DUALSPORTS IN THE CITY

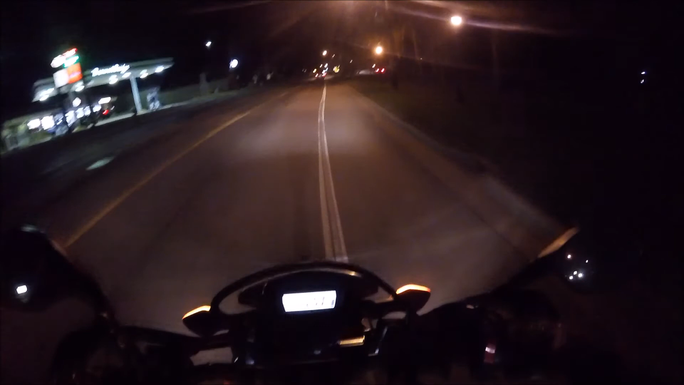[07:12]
Is that a cop? I think that's a cop right sitting right there, yeah. Oh boy. You better turn off those green lights. I can't believe that cop did not pull out for those lights. So lucky.